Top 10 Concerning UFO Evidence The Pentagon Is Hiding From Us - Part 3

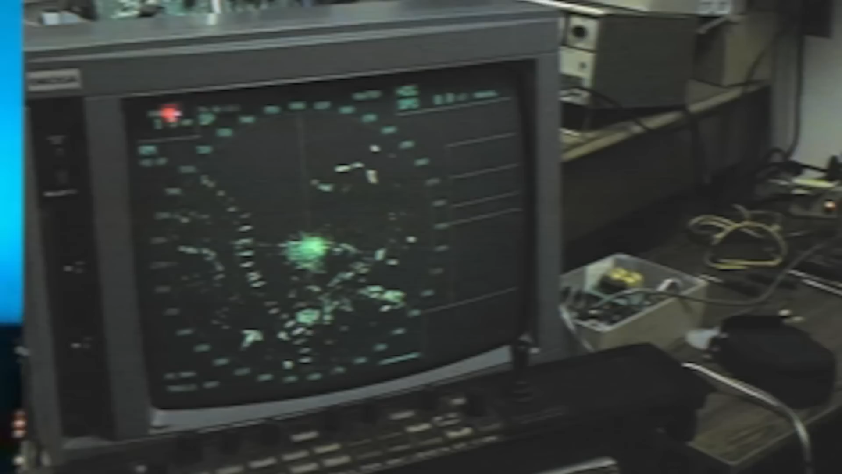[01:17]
As for the ship captain, Captain Leo Howard Mercy saw four blips on his DECA radar that were totally stationary.